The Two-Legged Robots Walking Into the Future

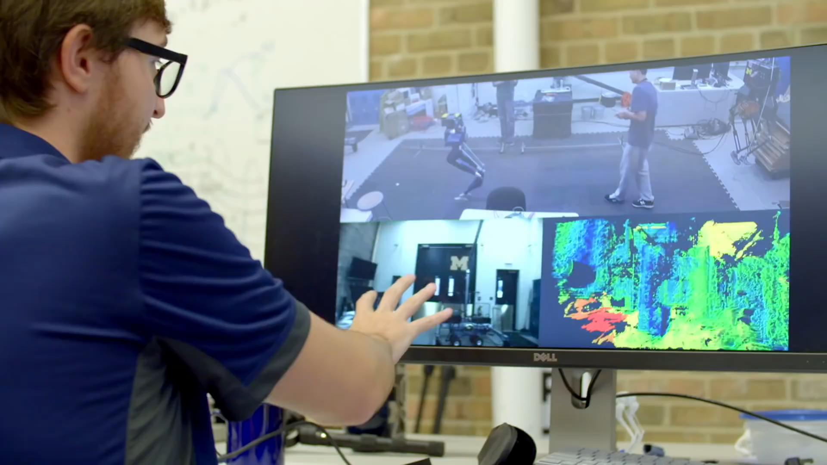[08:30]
And this is kind of what you're seeing from Cassie's point of view.
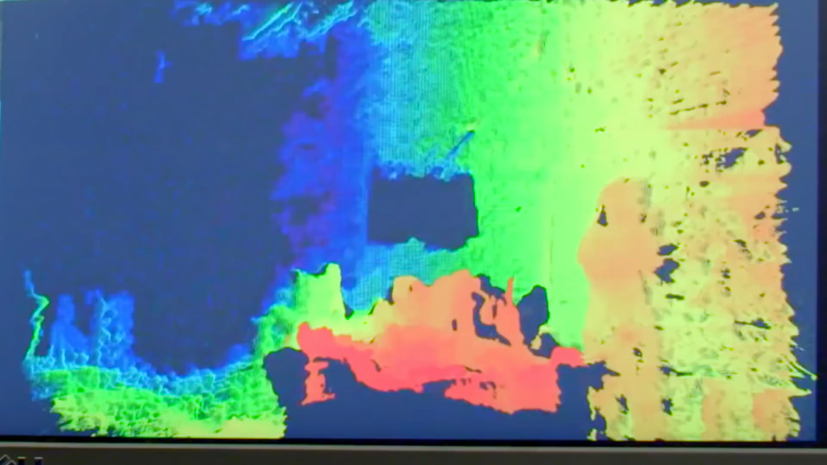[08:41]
So it's a 3D representation of what Cassie is seeing.
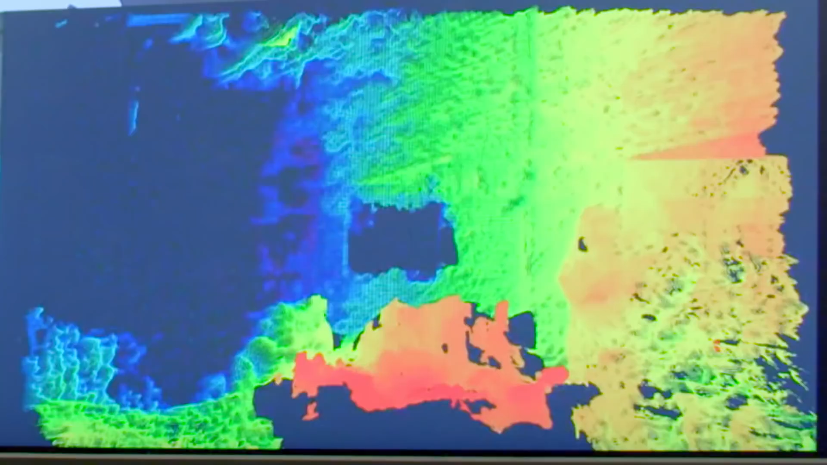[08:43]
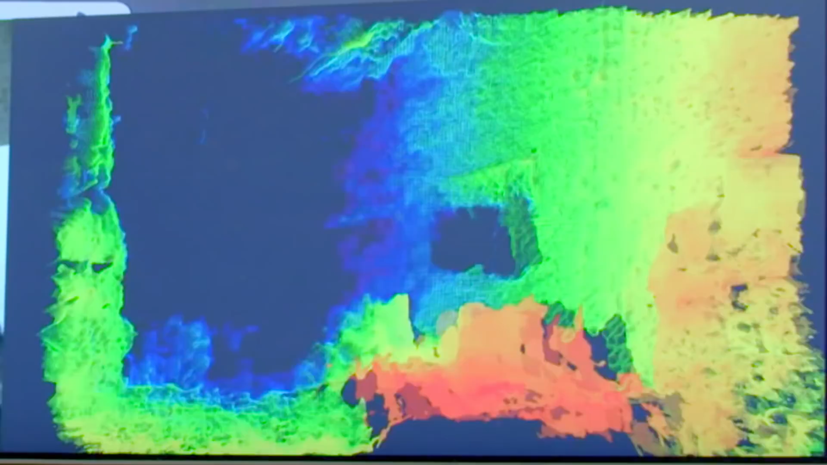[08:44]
So the colors are actually how far away objects are from Cassie.
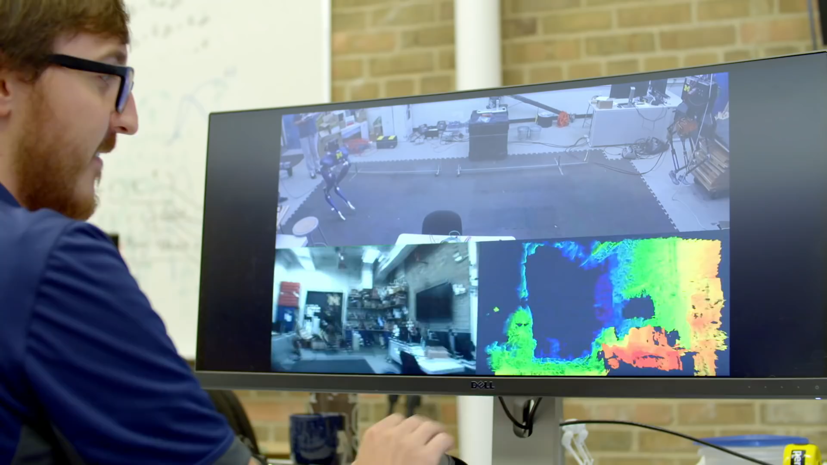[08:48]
Red being closest and blue or purple being furthest away. Being able to put a camera onto Cassie opens up a whole new world of possibilities for these types of robots.